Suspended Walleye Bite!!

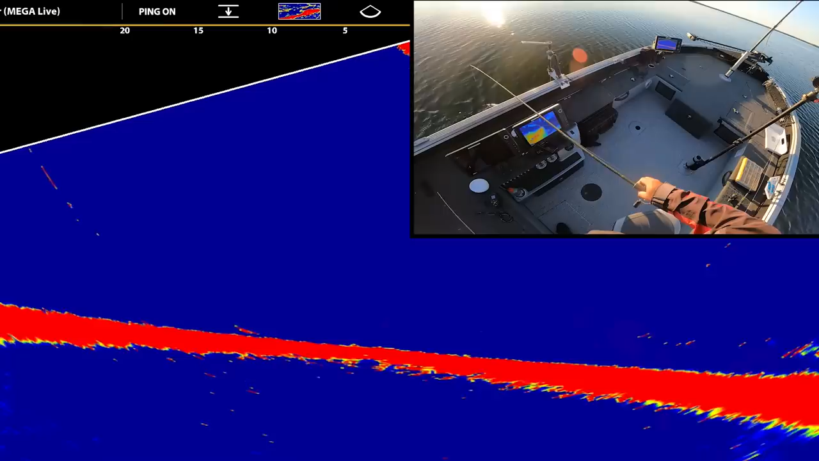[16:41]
Got Mark, look at it, chase it all the way down. Instead of stopping it this time, I just went with it and it ate it.
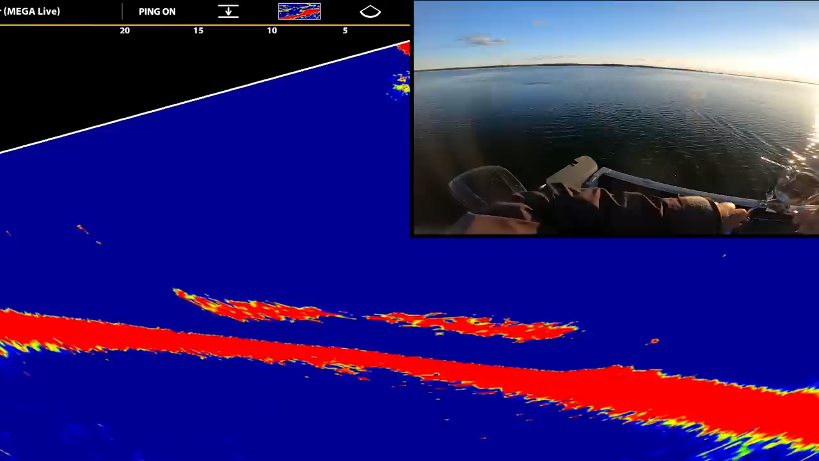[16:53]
Okay, I think maybe the hyperhammer is the play. It's not very big, but it's a walleye.
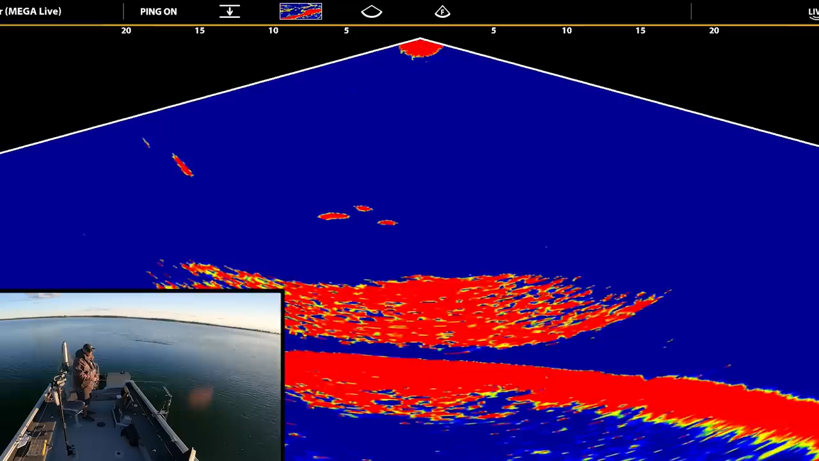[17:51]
So we'll see here. I got hyperhammer. There's a bunch of suspended fish. I think I'm okay. Since there's a bunch here like this, look at this. They're everywhere right now. I'm gonna pull up the jig in the middle. They're everywhere. I found a pod of them.
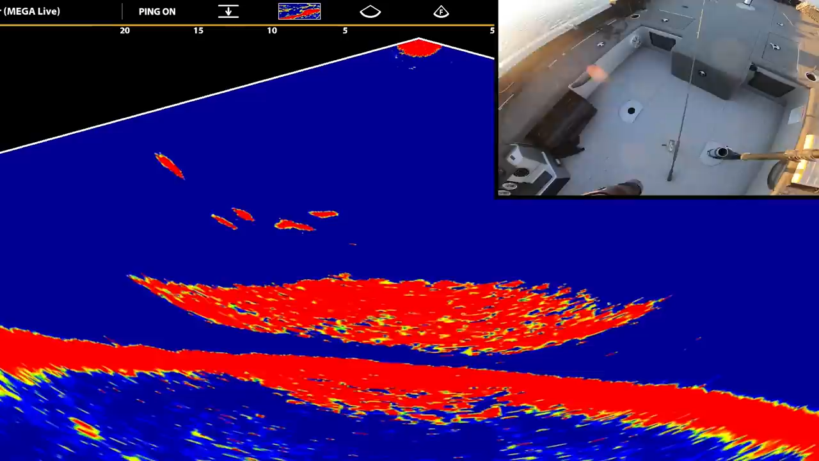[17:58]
Right over this rock right now. Look at this, loaded. I like this.
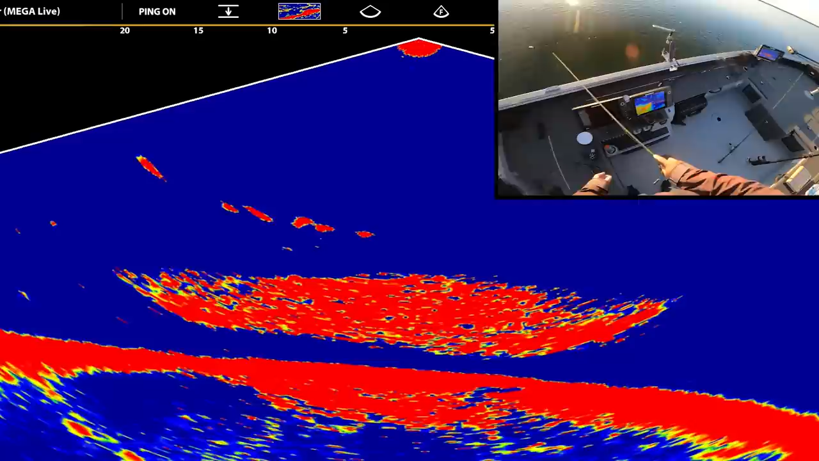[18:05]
I feel like I should make, the fish took a swipe out. I feel like I should maybe pull the trolling motor out and spot lock right here. Cause I'm sure my motor is, just tapped it.
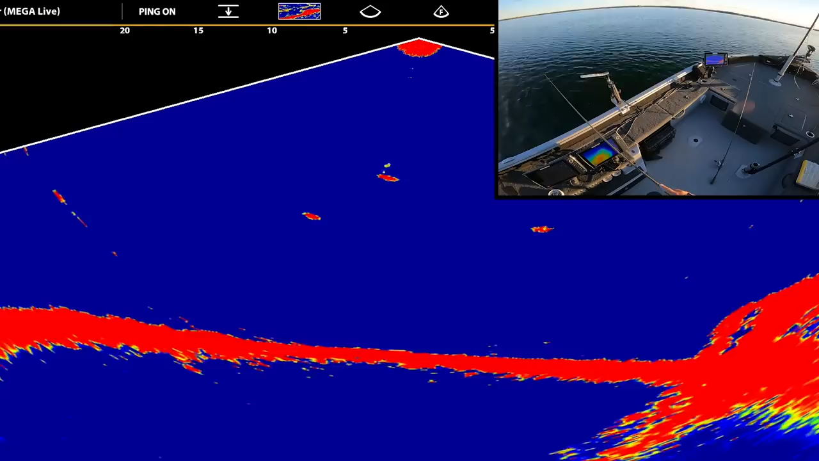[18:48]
They're bumping, they're just like hardly touching it. They'd cause some competition between each other. Oh, I had the back of the minnow. Okay, well, we're on them right now. We're definitely on a bunch of fish.
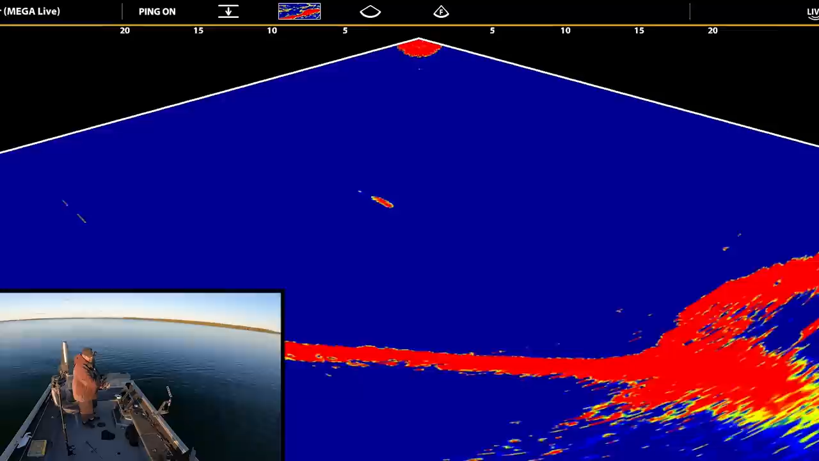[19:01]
That walleye ate it as it was coming up. That's crazy. You're acting like a lake trout. Well, these ones are a little bit smaller. I think I need to look for some bigger ones. He is spitting up minnows though.
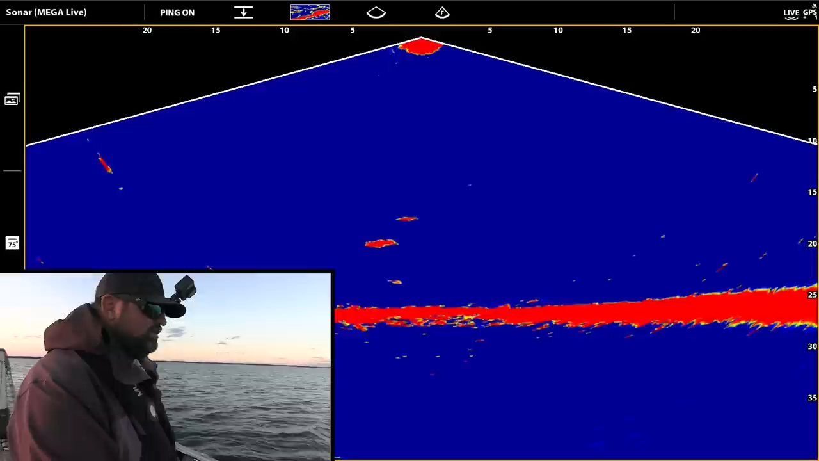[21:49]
Look at this. Look at this. There's another one coming down to it too, and they're biting it. I'm on to something finally.
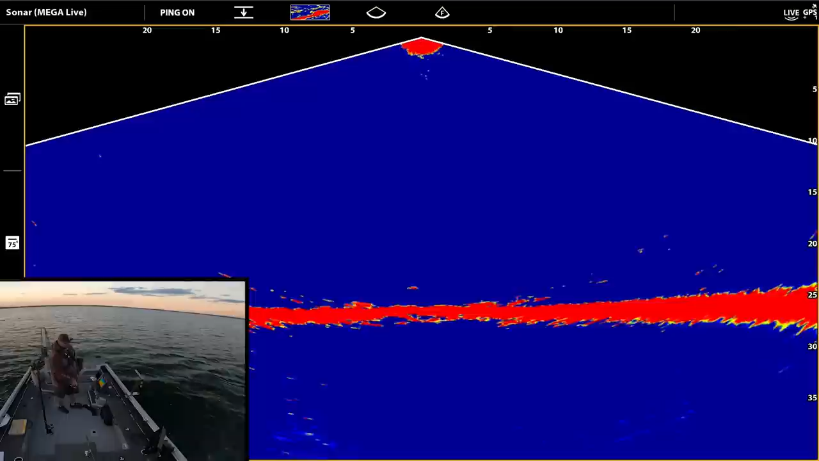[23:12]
Oh, here comes another one. Okay, reel slow, reel slow, reel slow.
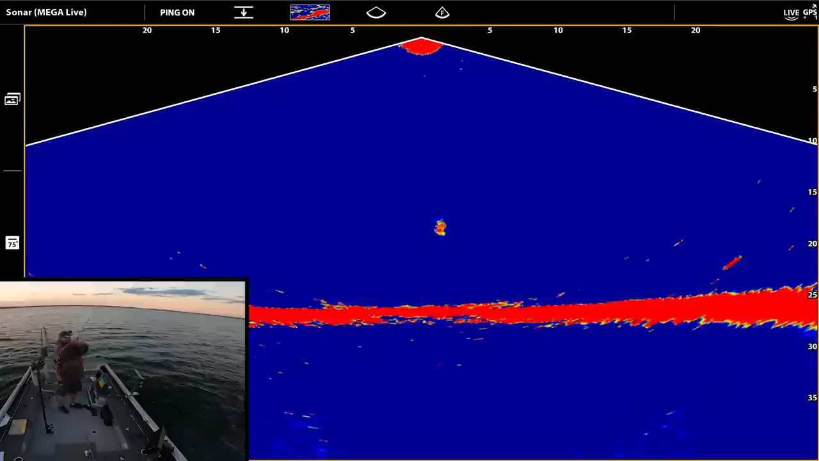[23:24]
that's been the ticket. Crazy. Oh, I wish you could say you're big, but I don't think you are.